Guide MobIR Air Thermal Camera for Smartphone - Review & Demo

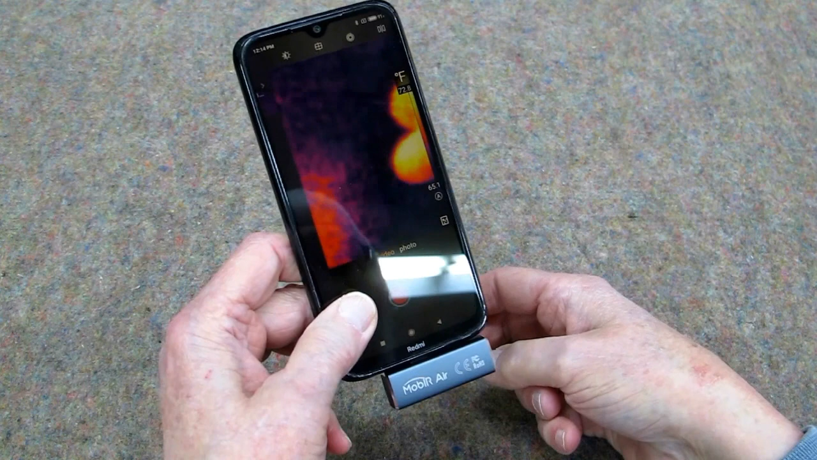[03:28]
And sometimes, when the camera starts, this will be reversed.
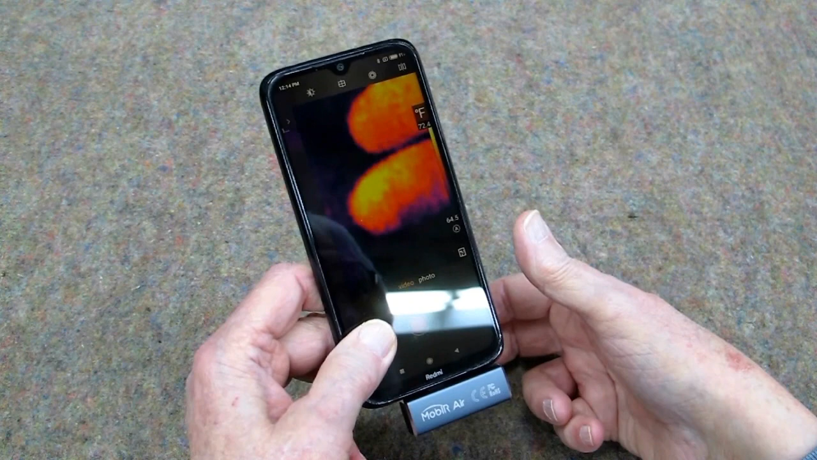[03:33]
Now, I'm coming in from the right, and my fingers are on the right.
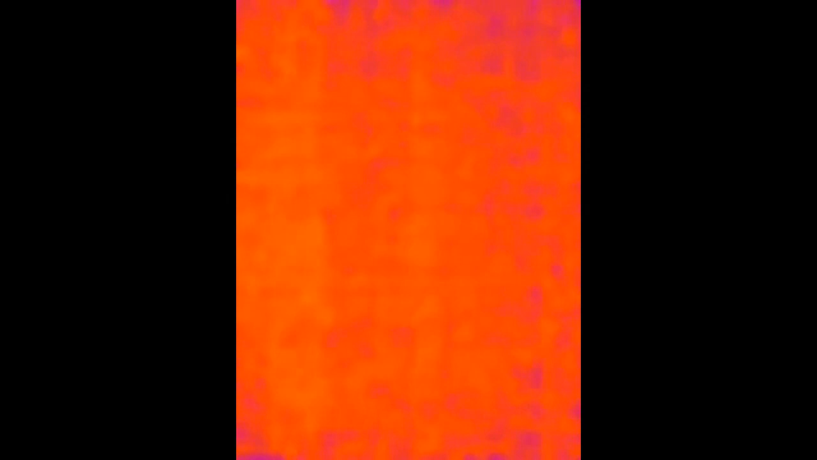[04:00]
The radiant heat in the house has been on for a long time, and you can see from this image that the concrete has become evenly heated. With the factory settings on this camera,
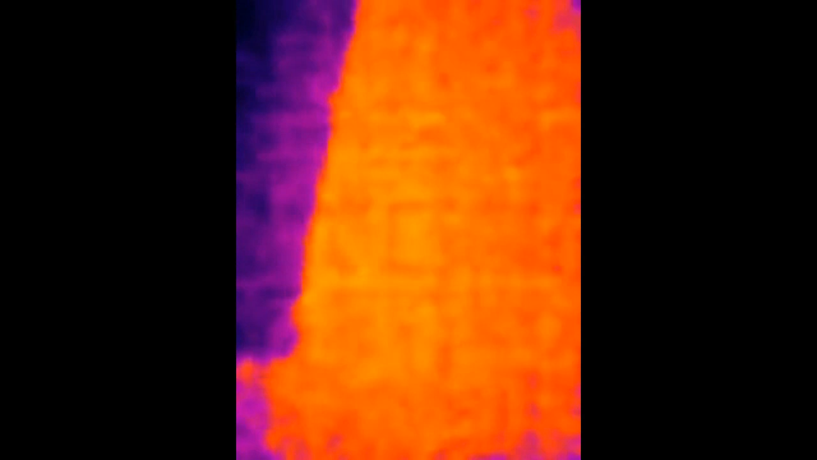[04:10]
it's impossible to differentiate the location of the PEX inside the concrete.
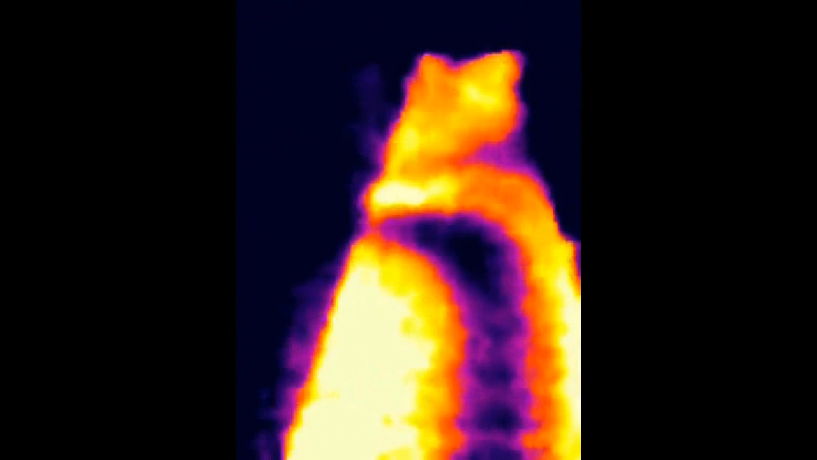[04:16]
By adjusting the high and low temperatures and changing contrast and brightness,
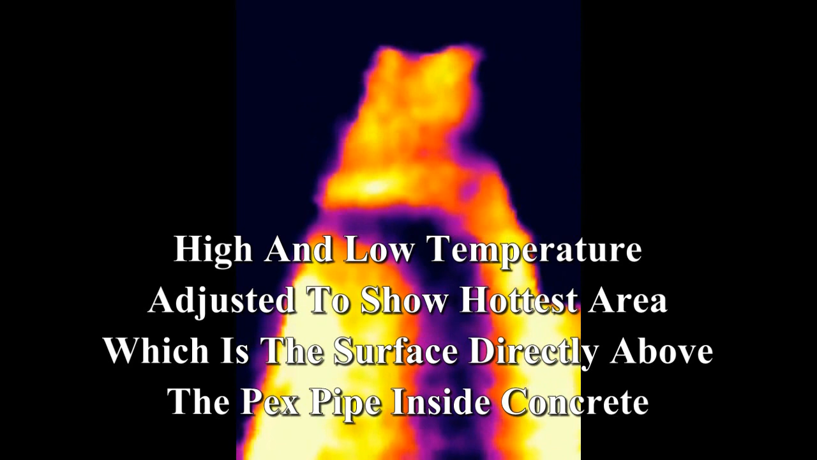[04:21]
I can pick up the hot area on the surface of the concrete and follow the path of the PEX as it is located inside the concrete.
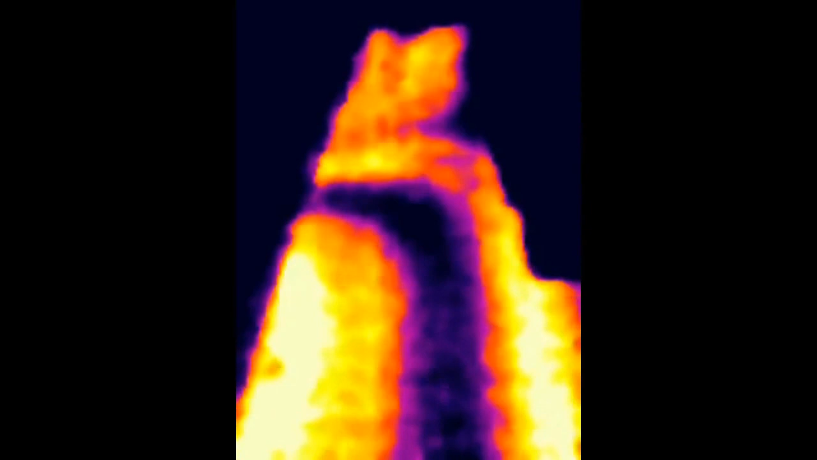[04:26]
The source is on the left-hand side, comes down the hallway, wraps around the corner.
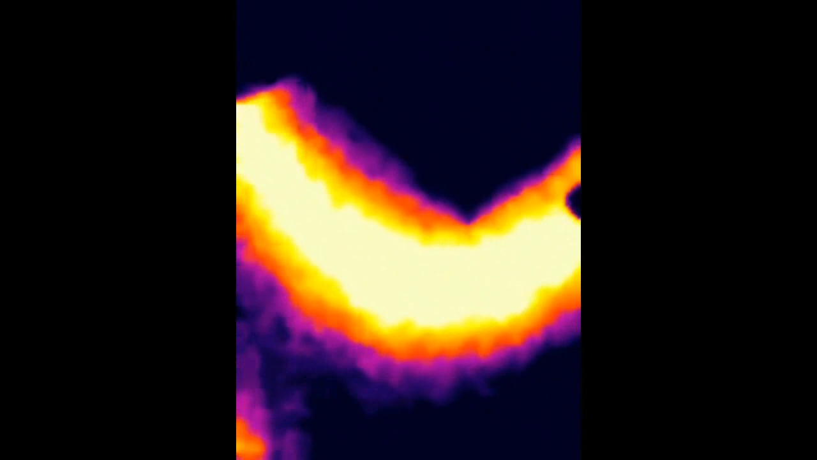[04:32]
You can see a couple of brass candle stands that are sitting on the floor.
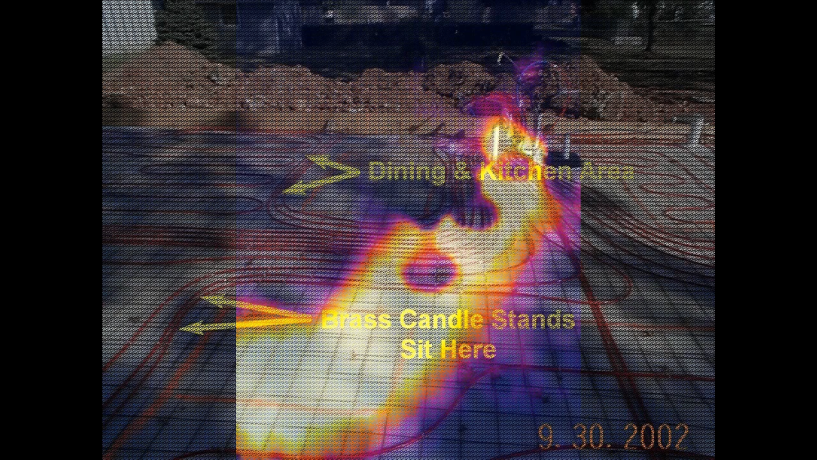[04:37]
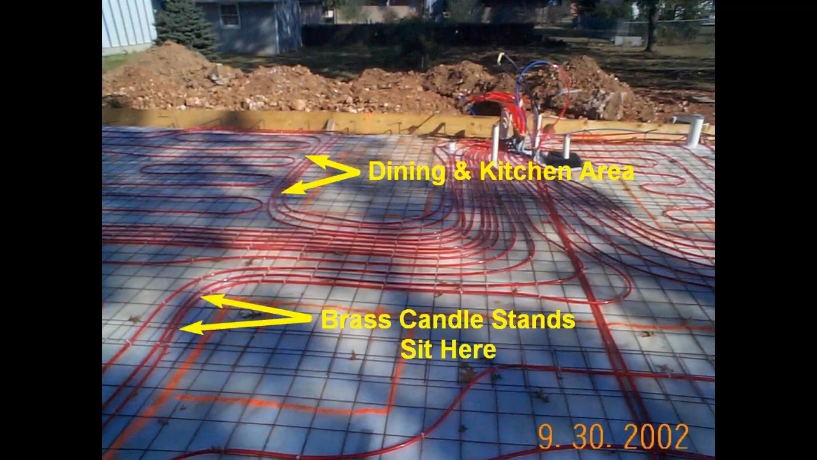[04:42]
This camera records a photo or video. It does not record audio, so I have to record the audio separately.
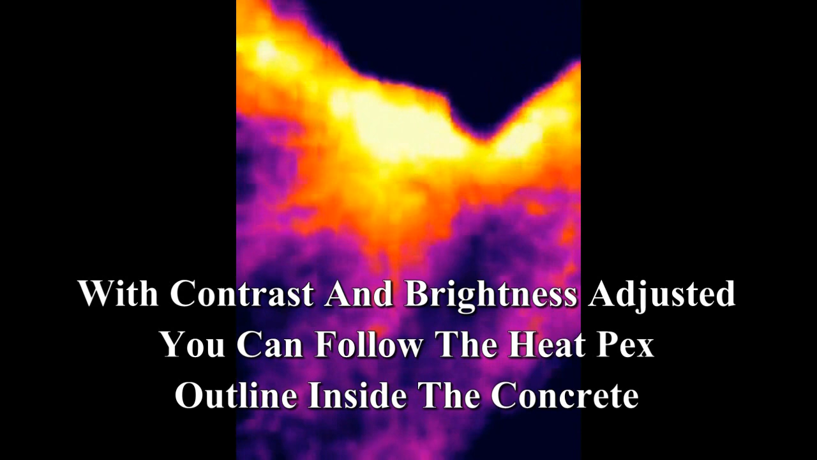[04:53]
And if we come around the other way, then the heat source is going through the dining and kitchen area, and
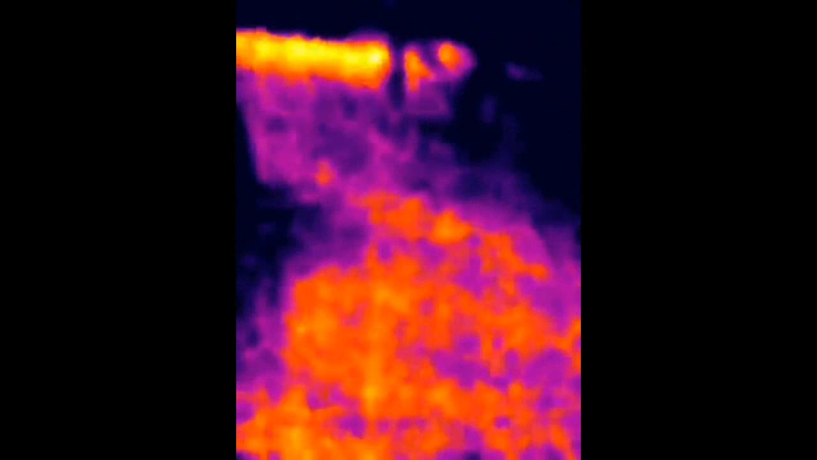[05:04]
then goes between the cabinets and leads to a back room.
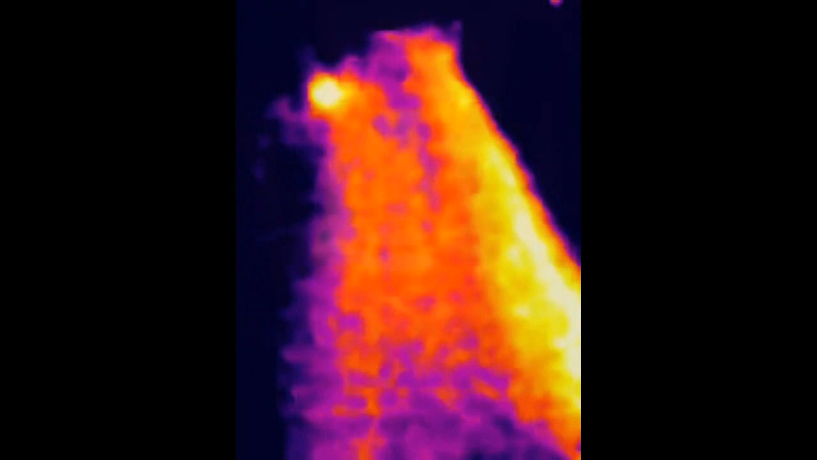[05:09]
Looking at the coffee maker, the handle is actually on the left-hand side.
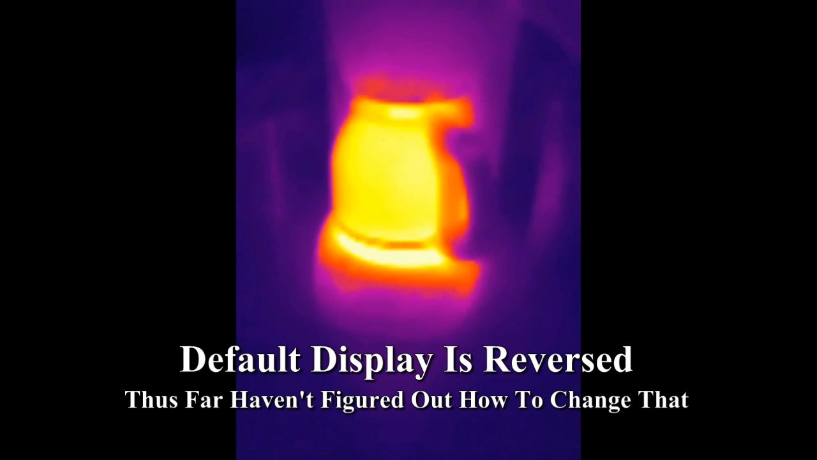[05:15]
So if you turn this off and mirror the image, now the handle is correctly displayed on the left-hand side.
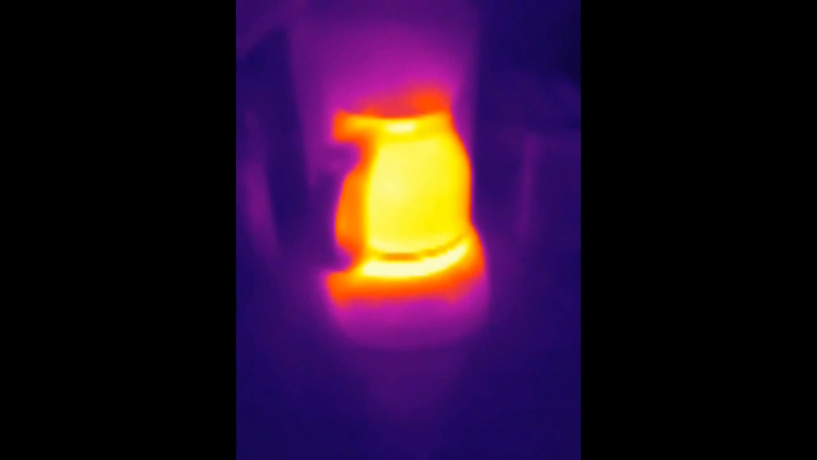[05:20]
And then we can play with the display colors.
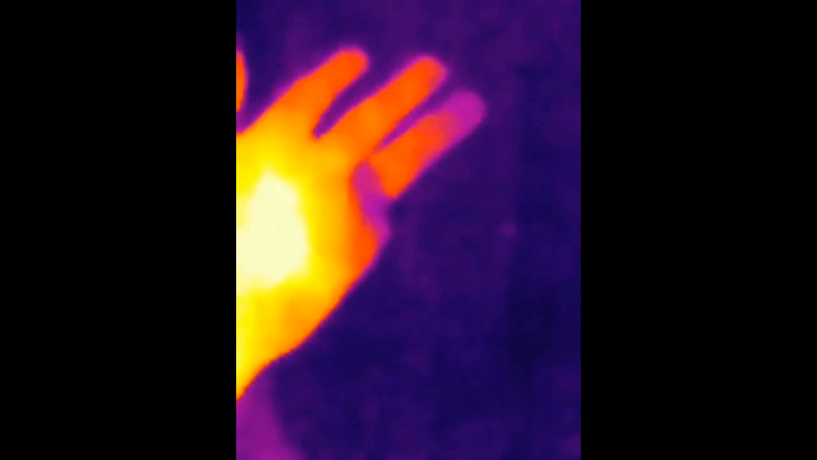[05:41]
I have now adjusted the contrast and brightness to reduce the harshness of these colors.
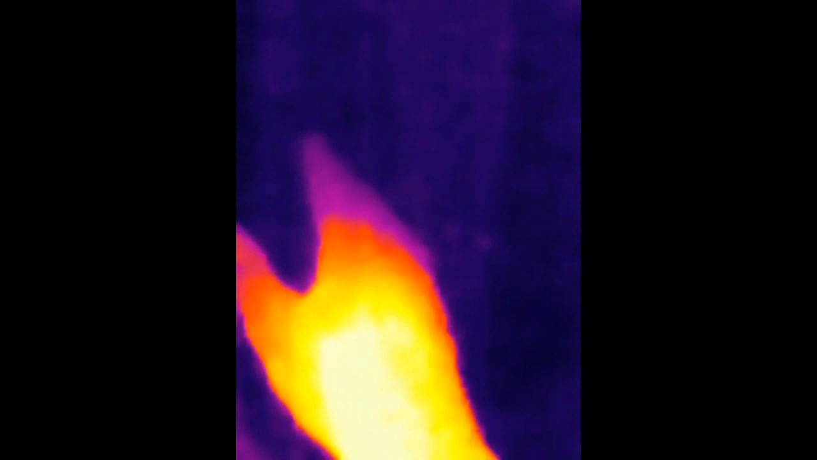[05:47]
My left hand and the right hand, you can kind of see the hot spots in your hand due to blood flow.
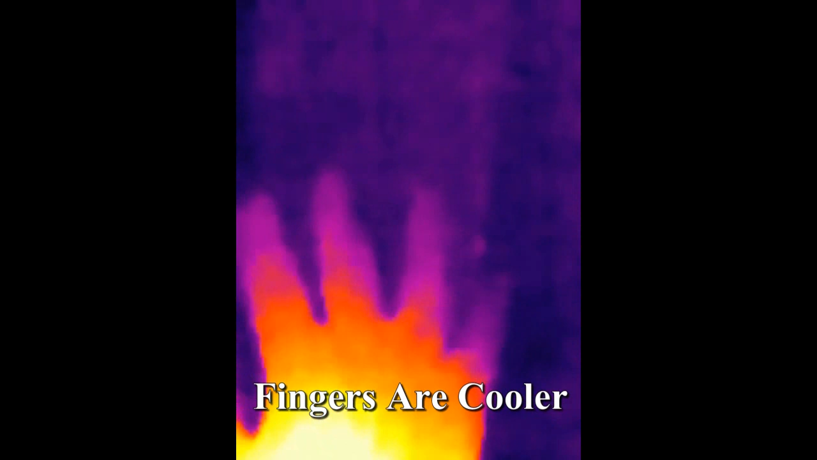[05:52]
And then if I briefly touch a cup of hot coffee, it heats up the ends of my fingers.
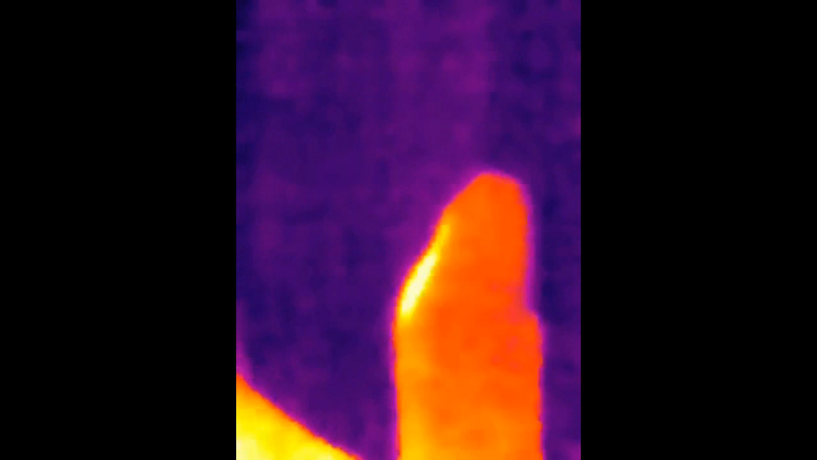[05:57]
And then looking at my face again in hot iron.
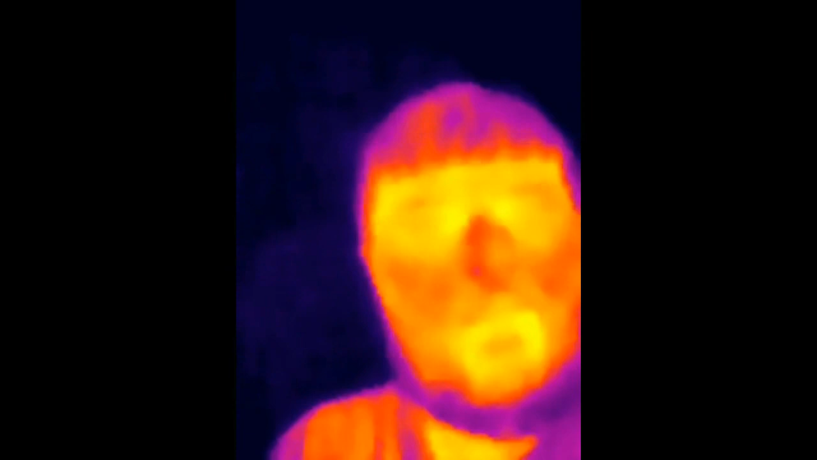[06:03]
And now we'll switch over to the medical palette.
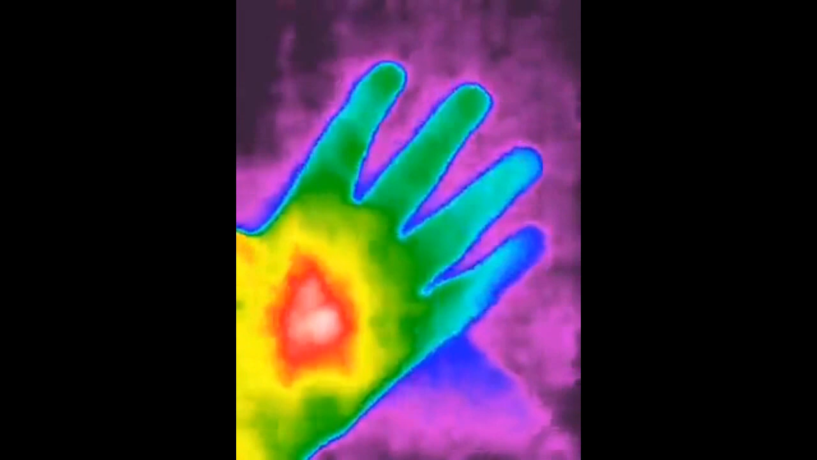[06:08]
Look at the left hand and the right hand,
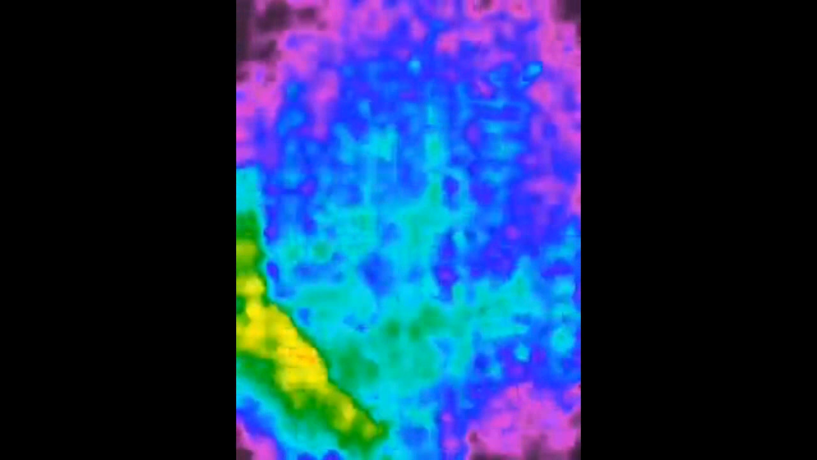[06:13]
again touching a cup of hot coffee, and then looking at my face.
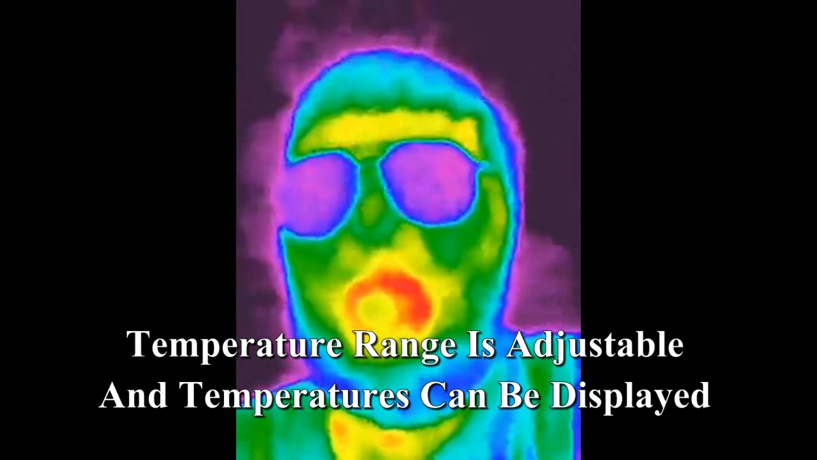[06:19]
By adjusting the contrast and the brightness,
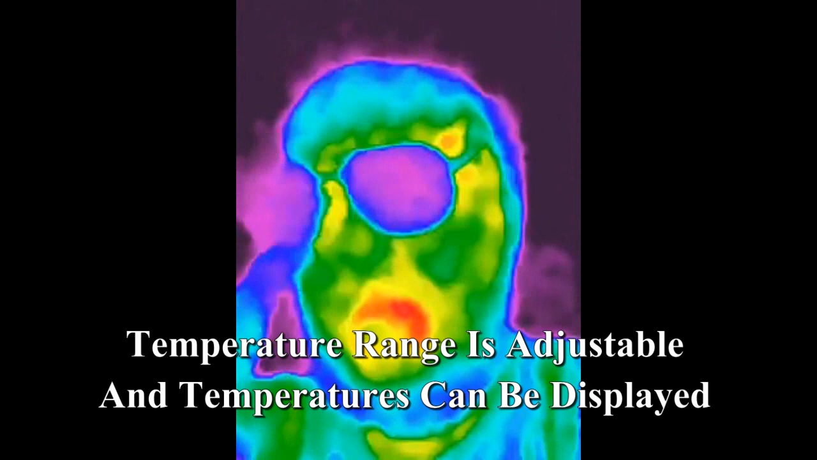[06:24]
you can get this display to be what you want for whatever your subject is.
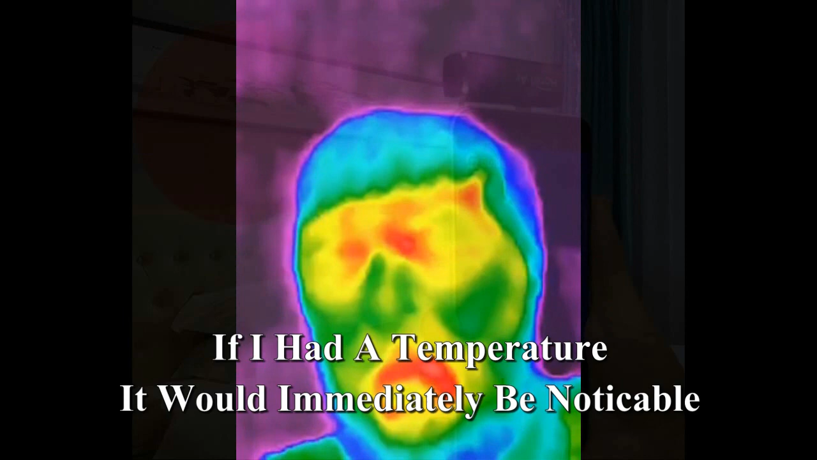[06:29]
One possible use for the infrared camera is being able to scan your hotel or motel room to detect any hidden camera devices.